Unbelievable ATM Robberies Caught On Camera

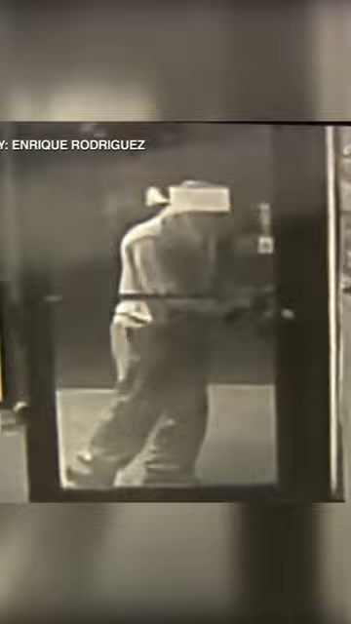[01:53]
You can see at the start of the video, the suspected thief on security footage tampering with the front door of the restaurant, picking the lock so he can get in.
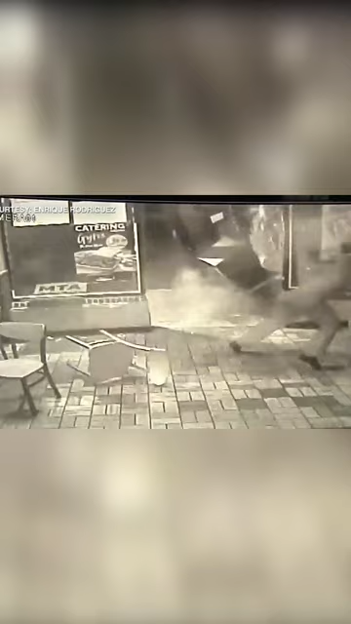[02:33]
The van then pulls the ATM out of the door and completely demolishes the entire front entrance.